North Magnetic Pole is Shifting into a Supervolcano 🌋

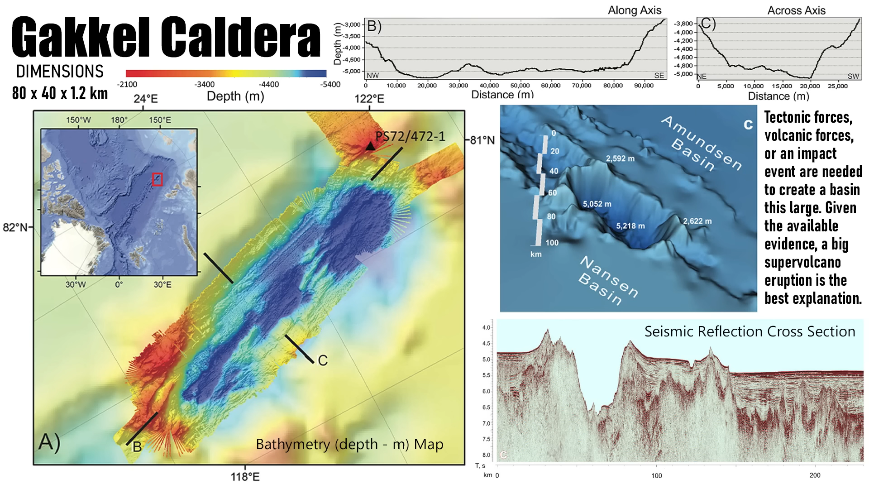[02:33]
And the volume of this caldera is 3,000 cubic kilometers, indicating that this is one of the most massive supervolcano explosions that's ever been found on our planet.
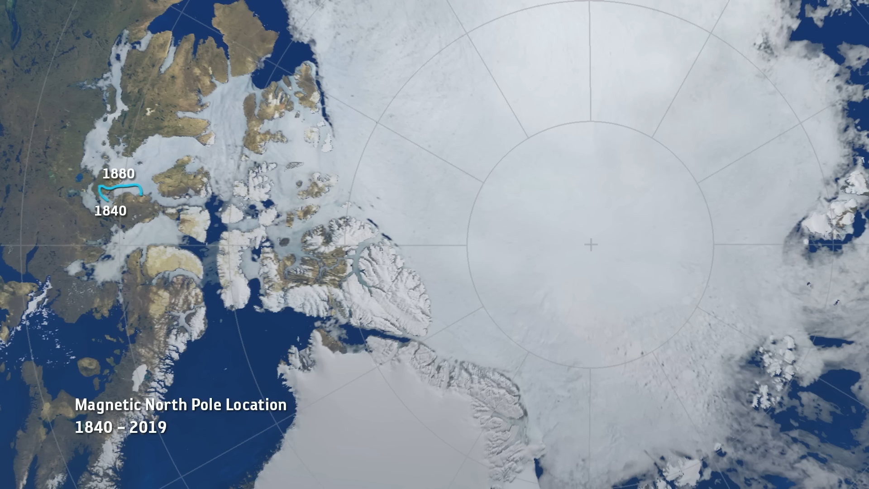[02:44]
If this supervolcano is no longer active,
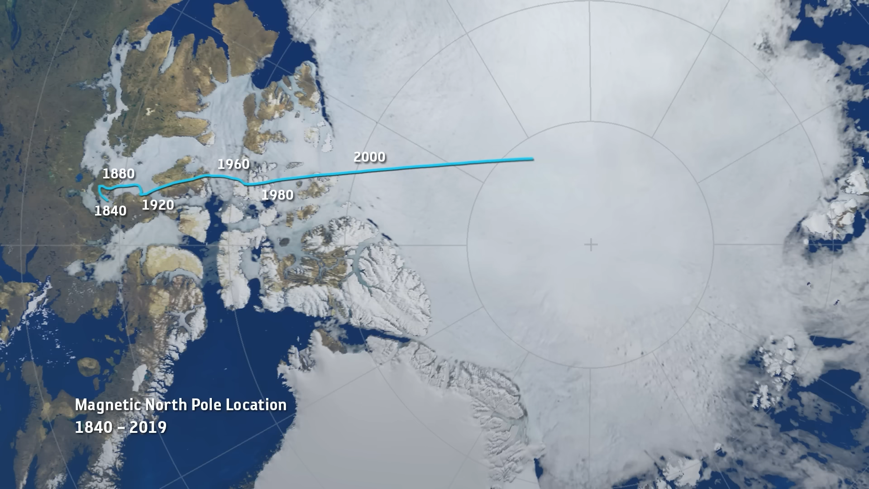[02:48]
the movement of the North Magnetic Pole wouldn't really be that impactful, but we still see active volcanism in this area. In 1999, there was a huge earthquake swarm on Gauchel Ridge, the biggest earthquake swarm ever recorded on a mid-ocean ridge.
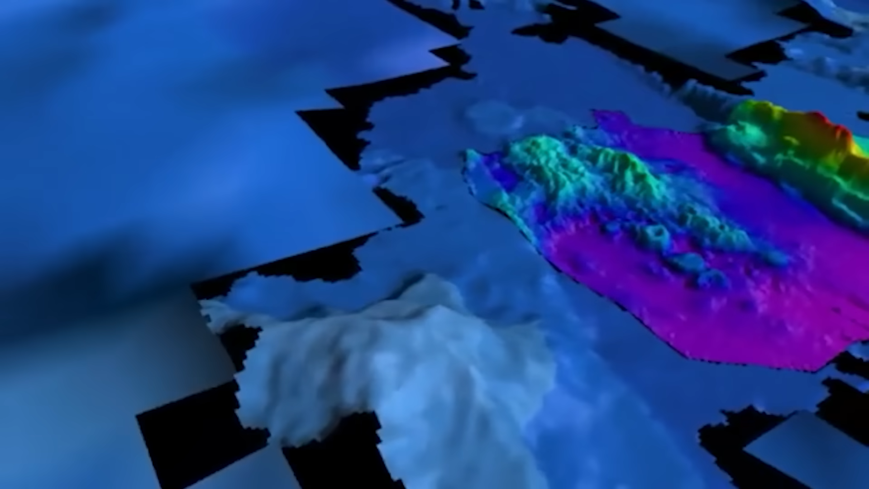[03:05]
And what we saw from that were the creation of new volcanoes deep below the ocean